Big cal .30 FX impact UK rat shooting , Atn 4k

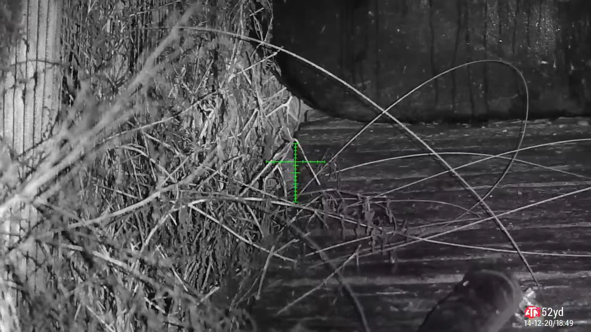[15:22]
what a shot. Not bad for a 0.230 in accuracy, is it?
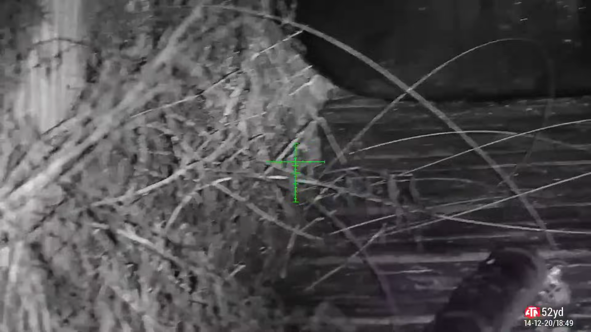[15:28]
I can see his eye, so. There you go, straight down. I've got a good dirt backstop, so I'm okay.
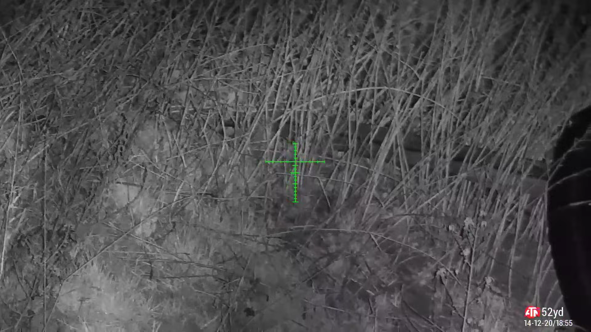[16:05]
There you go, he's dead as well. Yep.
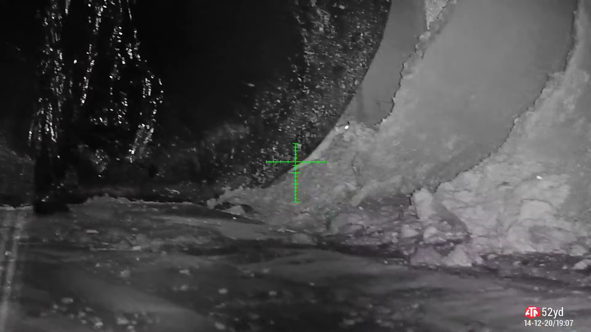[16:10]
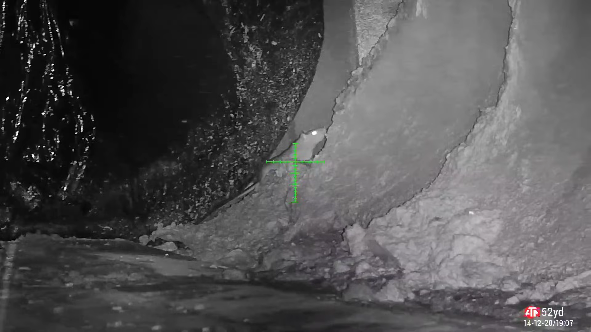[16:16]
There you go.
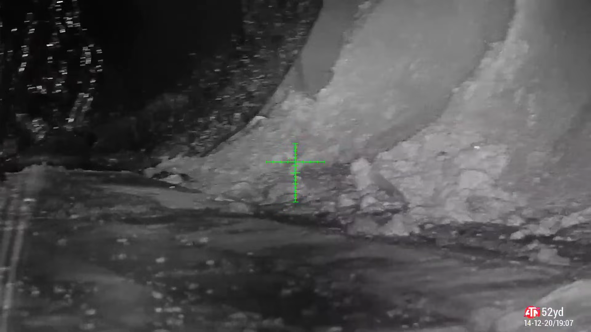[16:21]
There's one there. Should I go for the body? No, fourth ways.
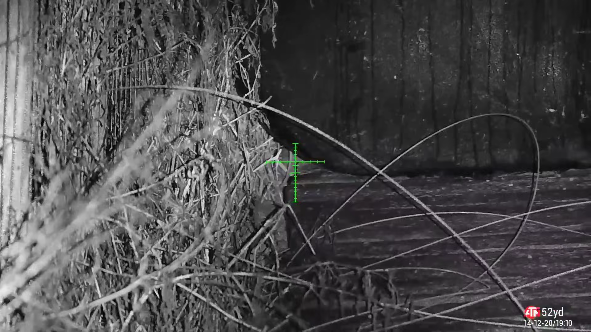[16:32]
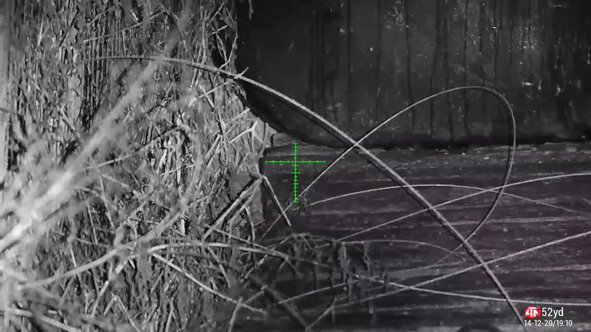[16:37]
There you go. He's down. Look, they absolutely love this corner.
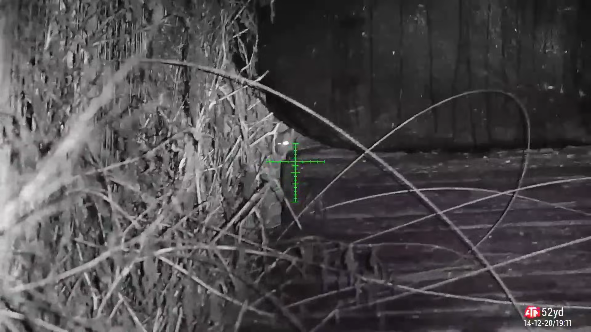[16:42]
Come on, stick your head out.
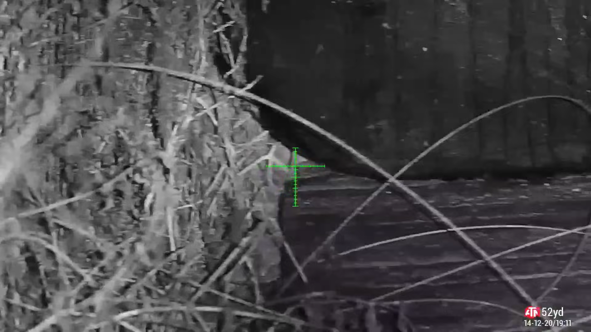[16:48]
Let's zoom right in. Get the viewers a close up of the point for you.
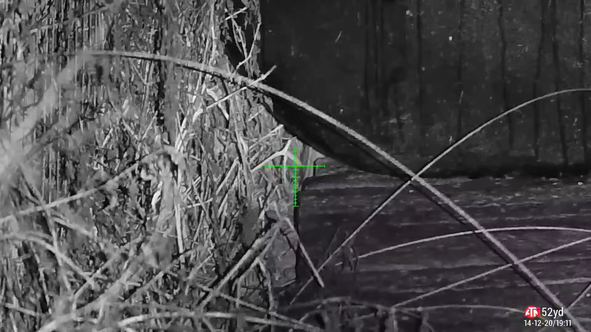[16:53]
Come on, stick your head out again.
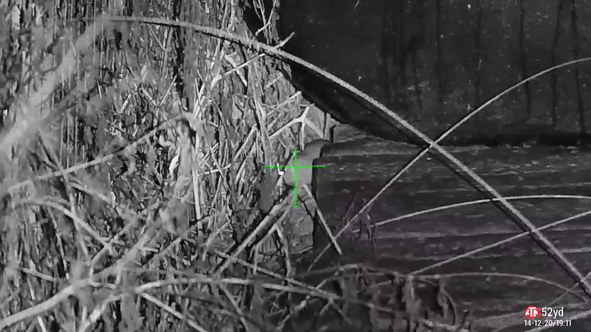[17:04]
Oh my gosh. This one. What's this? Where's it gone? Where's your eye? Show me your eye. Oh my gosh, he's gone. He's down.
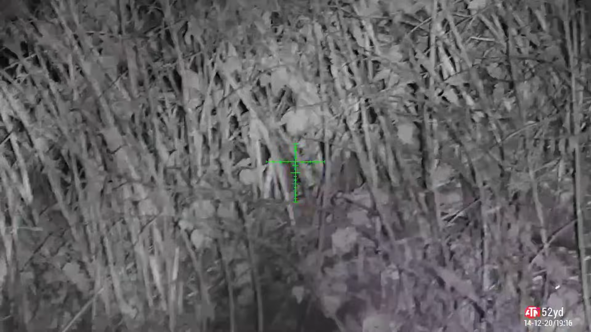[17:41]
Let me have a look on the thermal. Oh my gosh, did you hear that? I might track him. Oh, there's his eyes there. There.
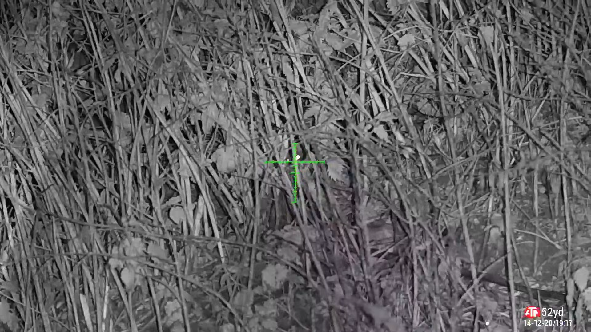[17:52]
Yep. Here he's heading. And then to finish off the video, here's the 63 yard rat shot.